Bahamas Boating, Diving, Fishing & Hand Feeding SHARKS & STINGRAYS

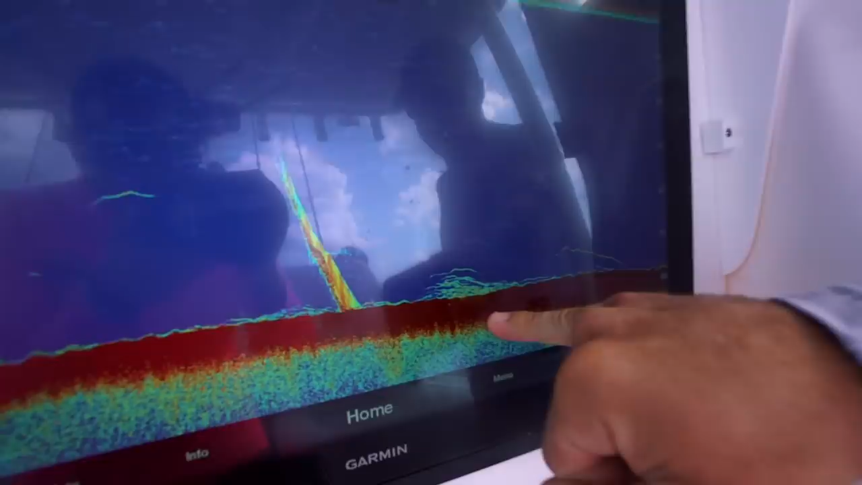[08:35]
So here we are. Let's see how good it is. I think I got a mutton. What makes you think that?